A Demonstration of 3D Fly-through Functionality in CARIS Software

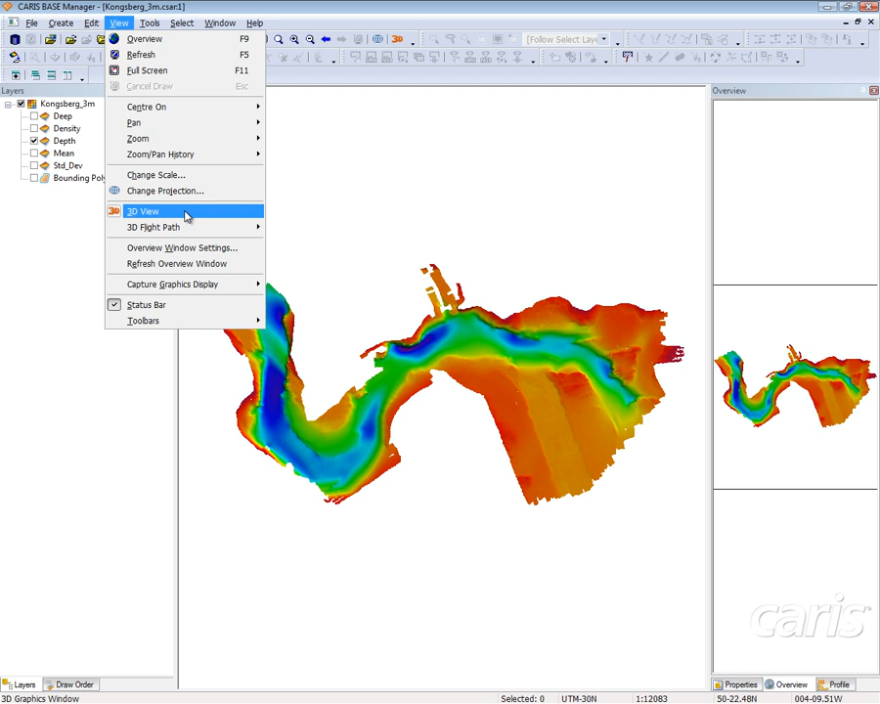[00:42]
The 3D view can be opened up in two ways, by either selecting the 3D icon up at the top, or by going over to View, 3D View. Once you have the 3D view open, you then need to select which layer you'd like to open in your Layers tab.
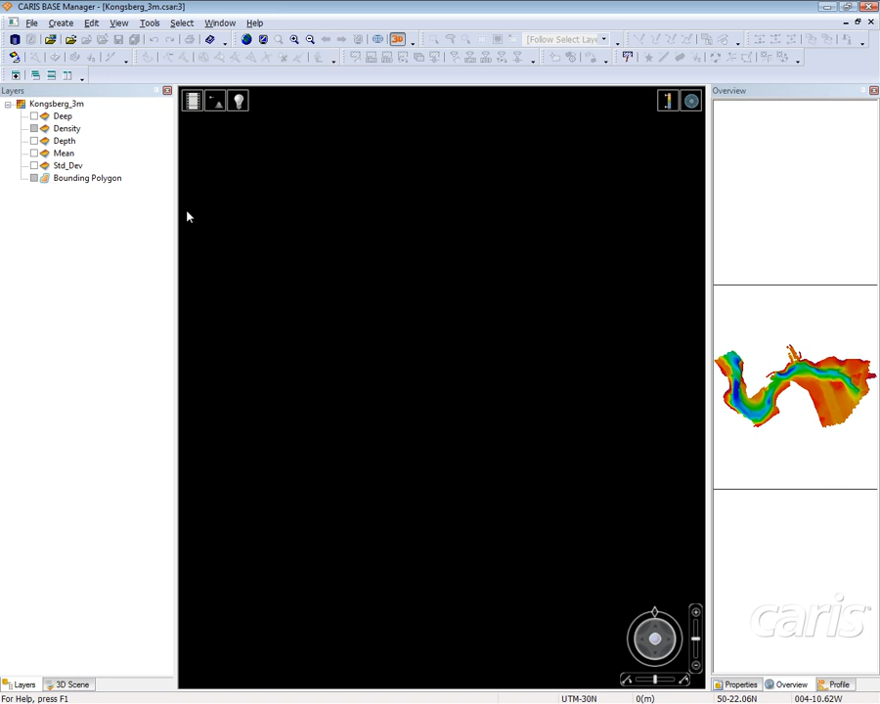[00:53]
For this demonstration, I will open the depth layer.
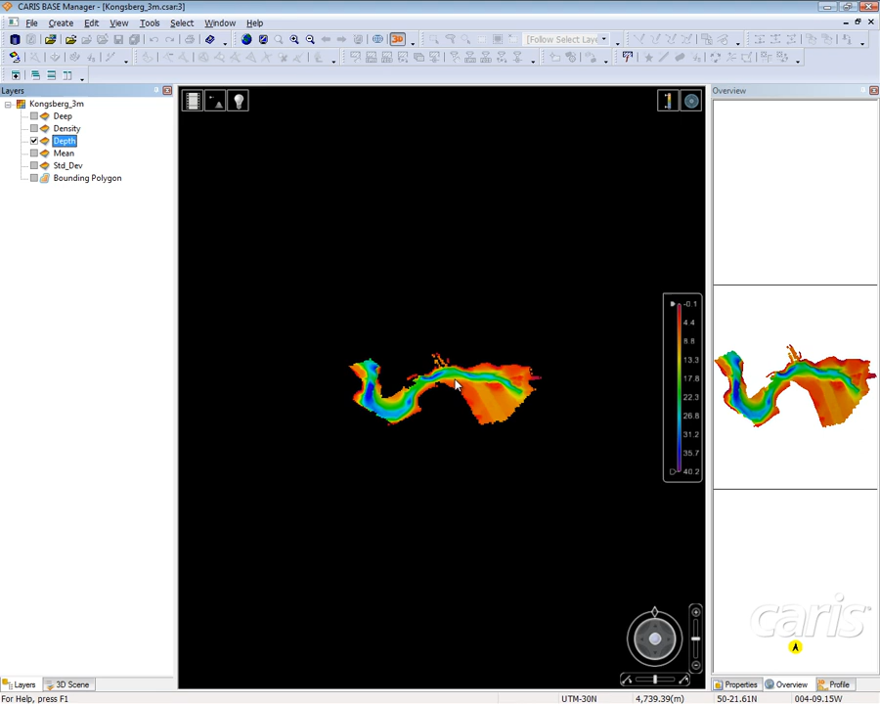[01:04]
Once the depth layer is open, I can then double click on the surface to zoom in.
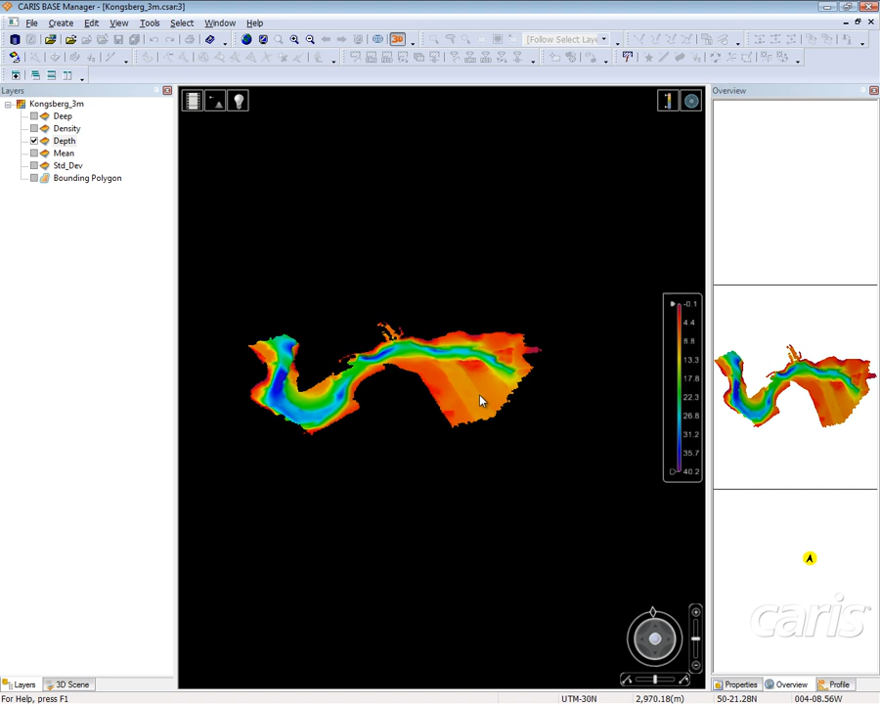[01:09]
I can also hold down the middle mouse button to actually move around the map and view in all different directions.
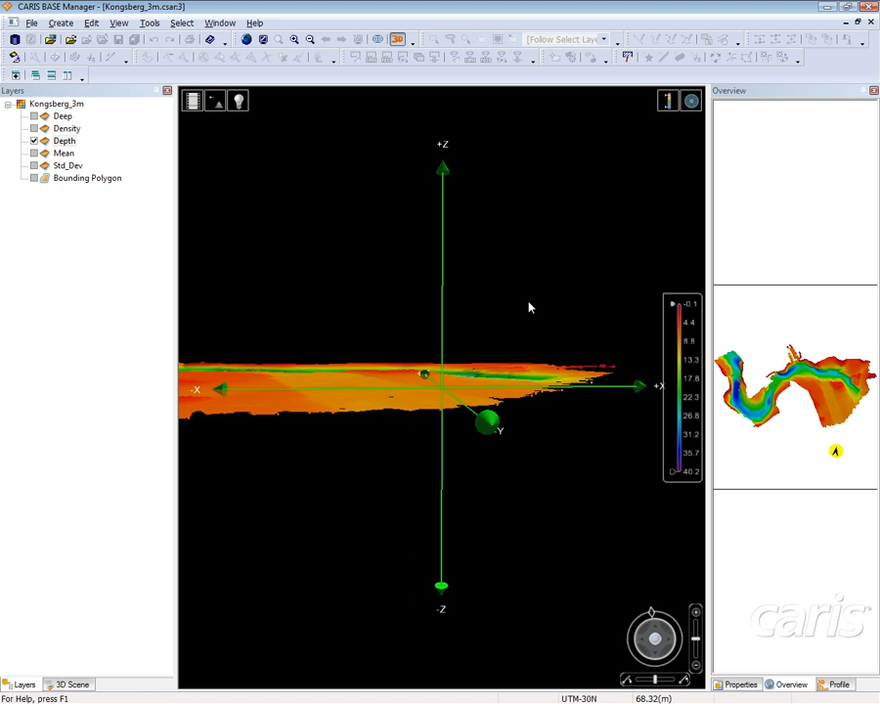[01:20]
wherever I mouse click, the 3D display will center on that location. I can also use the scroll button, the middle mouse button, to zoom in and out in a certain location as well. I can also use the arrow keys on my keyboard to look up, look down, look left, and look right.
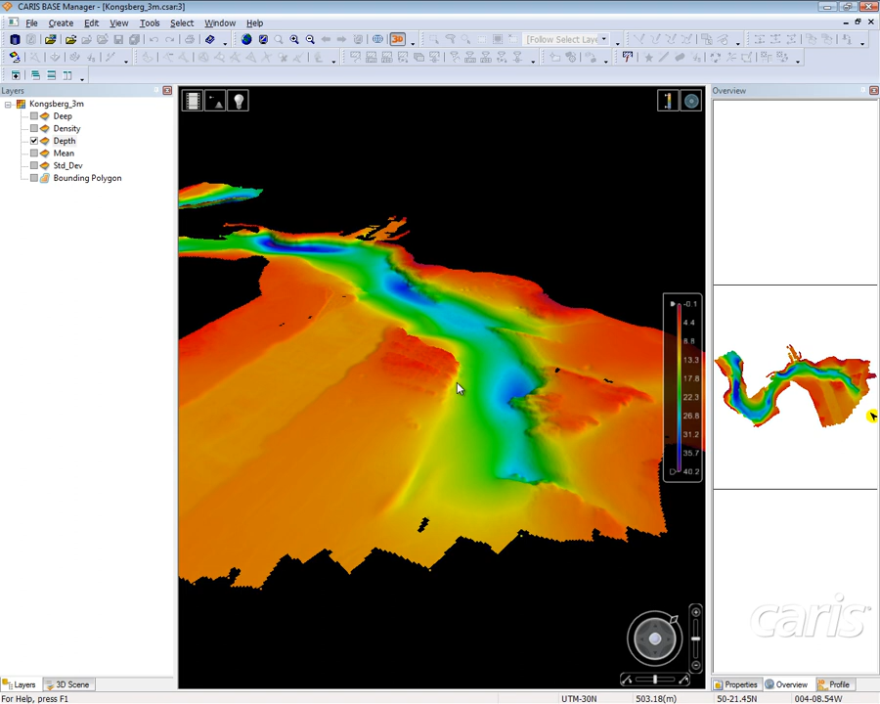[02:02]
If I hold the control button while pushing the up and down arrow, I will zoom in and I will zoom out. I also have a control stick in the bottom right of the display window. By using this, I can move forward and I can move backward. I can look around to the left and look around to the right. Below it is a pan up and pan down. And to the right of that, I can move up in height or down in height. We can use this to easily fly through this bay.
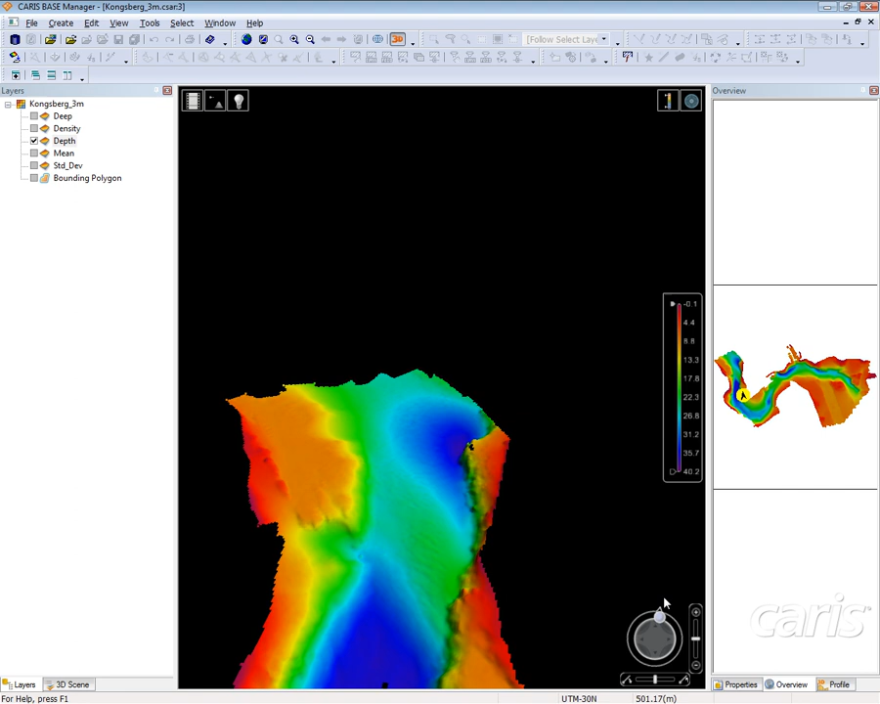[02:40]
You can also see that we have some extra features here. On the right, I have a color legend. I can turn this color legend on and off by selecting the icon in the top right of the display. I can also turn the control stick that I was using a second ago right next to it. Over on the left of the top of the display, I have the ability to change where the sun is shining.
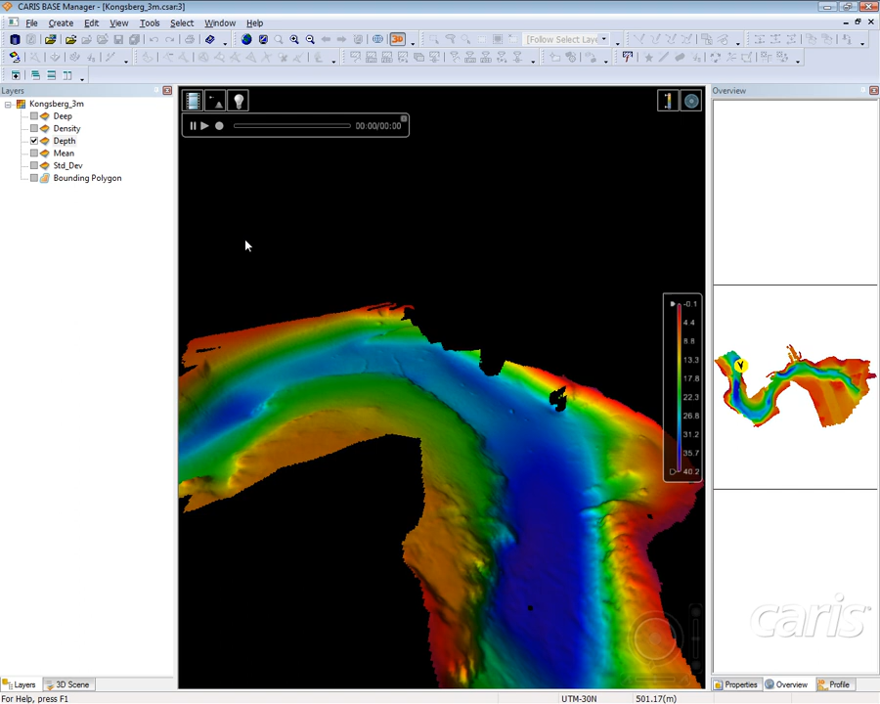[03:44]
Next to that, I have the ability to create 3D fly throughs of the area that I am looking at. To do this, all we have to do is select the record button. So to begin, I am going to move back to the beginning of this embayment and I am going to create a fly through for you. By selecting the record button, I can then use this joystick to properly travel through this embayment.
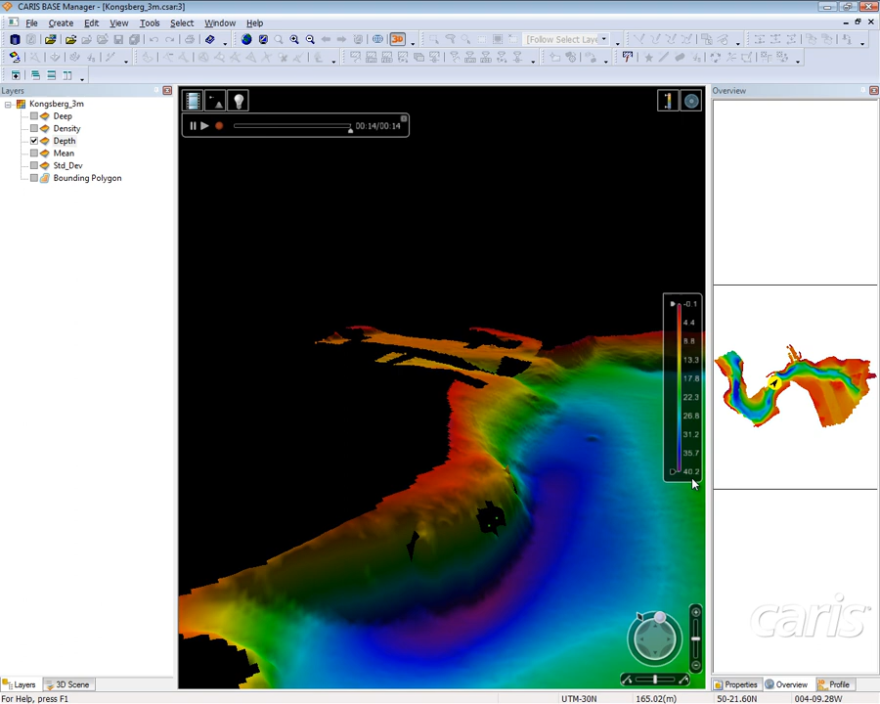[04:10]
Once I have the 3D fly through created, I am going to select the 3D fly through created. I can then go up to view, 3D flight path and
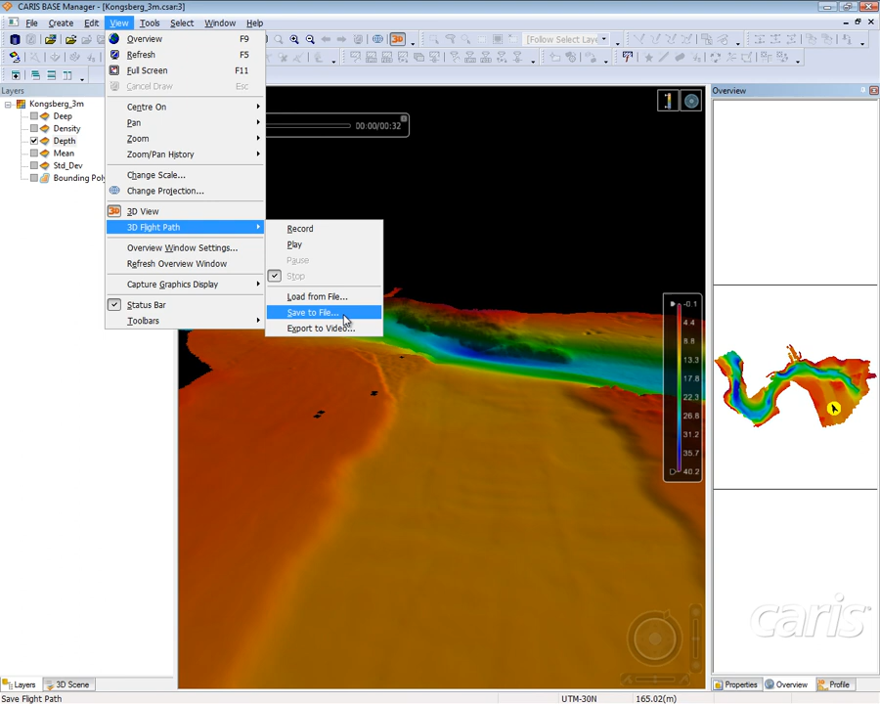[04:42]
either save the XML file of the flight path and I can export the video or I can select play, which will play through the video that I just recorded.